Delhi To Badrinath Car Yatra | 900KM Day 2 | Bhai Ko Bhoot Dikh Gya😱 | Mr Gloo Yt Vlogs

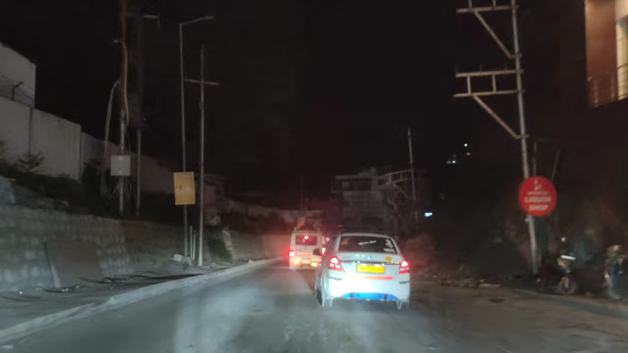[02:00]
ना अभी देखना कि इतना बयानक वाला इधर रोड है यहां पर थोड़ा बहुत नॉर्मल होगा लेकिन आगी का रोड देखना बहुत
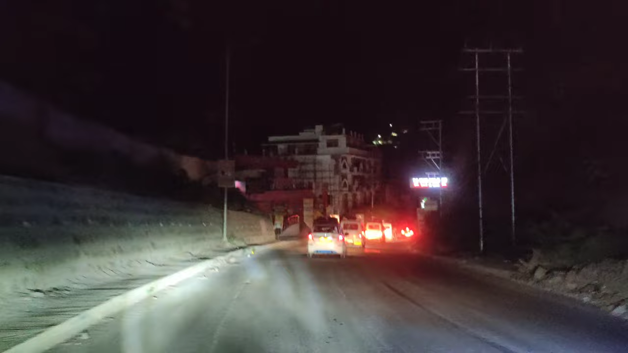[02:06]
बयानक वाला और मोस्ट डेंजरस रोड में से एक रोड यह वाली है यह तो उसके बाद कुछ नहीं
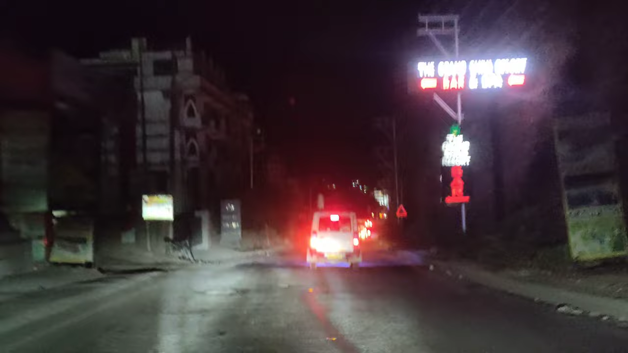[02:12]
इसके बाद नेक्स्ट आएगी ना उधर वाला और भी जादे डेंजरस हो जाएगा कि अभी यहां
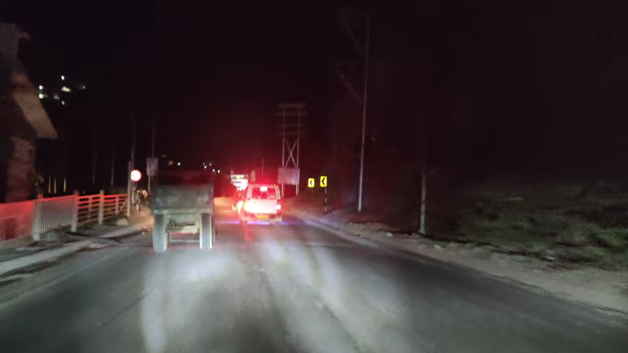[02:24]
से नहीं
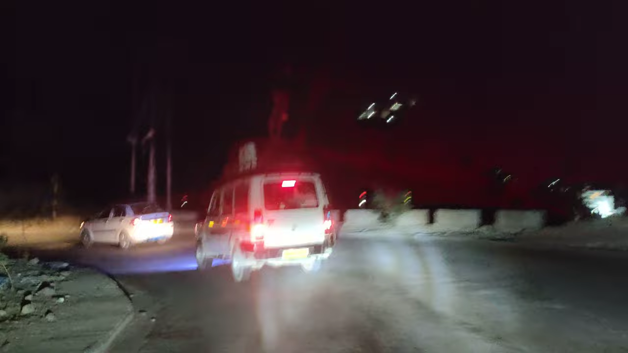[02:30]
भी मानों तो दो सो किलो यह देखो पलस नीचे एक दम पूरा का पूरा पहाड़ है देख रहो कैसा मोड आ रहा है यह
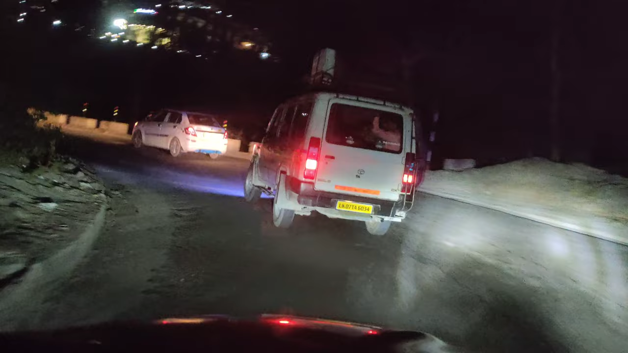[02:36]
यह देखो देख रहो पलस तुरंत यहां पर आये और फिर तुरंत एक मोड आ
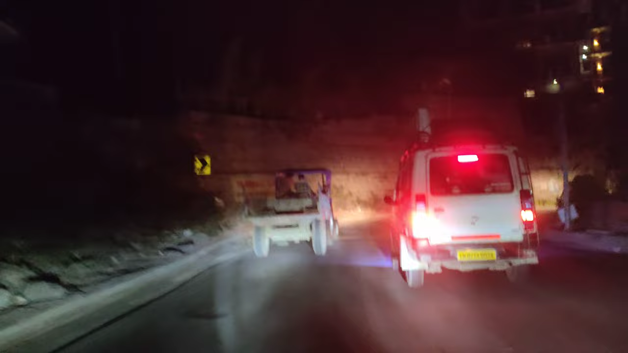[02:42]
और यह देखो यह बोलते हो ना जारखंड का घाटी सभी मोस्त डेंजरस गाटी है बाई नहीं ब आना तो समझ रहा हो ना एक्सपरियेंस ले कहीं आना तब यह दर आना उतसे ड्राइव करने के लिए यह देखो अब है कि
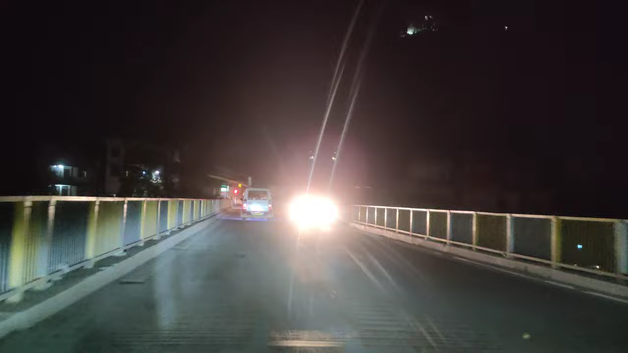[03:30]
बहुत मैलेज हो गया यह देखो अभी अचानक से उपर चड़ाओं आएगा थोड़ा वह सही है
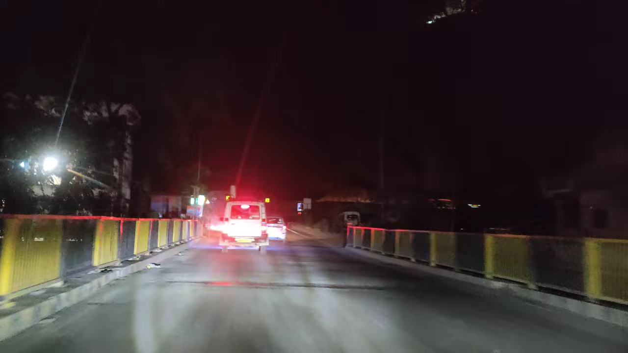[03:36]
अभी देखना केसा वाला चड़ाओं आके ना केसा वाला टर्मिं�
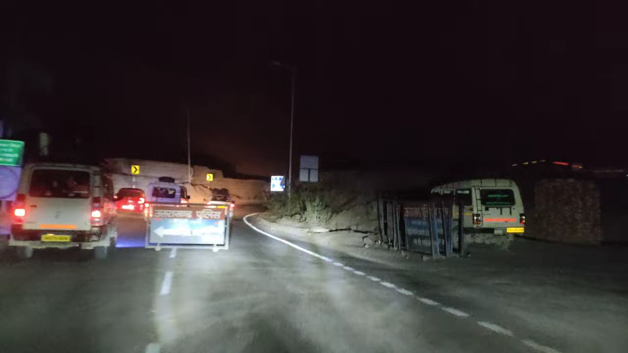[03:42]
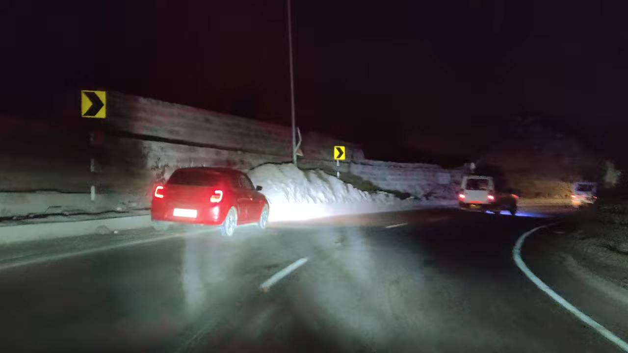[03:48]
वाला उपर दिखेगा नहीं क्योंकि अंधेरा है ना उपर
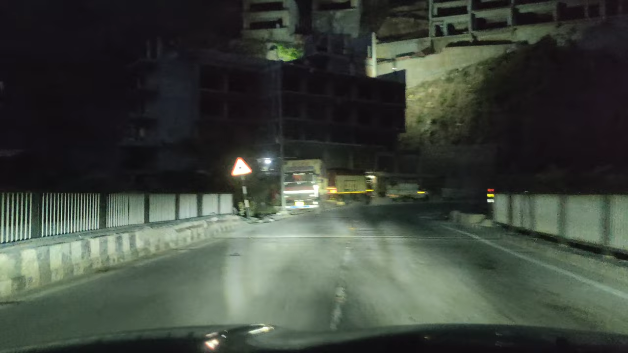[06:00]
सास्त गंटा का और रास्ता यह एसा रास्ता है ना अभी सारा पहाड को ना क्रोस करके अपने को ना पहाड की घनम आपोजिट साड जानी है